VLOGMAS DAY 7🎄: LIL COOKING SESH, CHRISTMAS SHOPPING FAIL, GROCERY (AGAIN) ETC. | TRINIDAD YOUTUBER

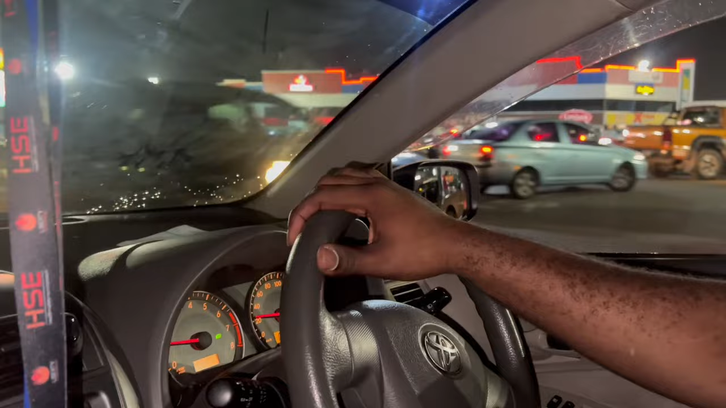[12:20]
Why my flash come on? Big party going on, an extra full car park.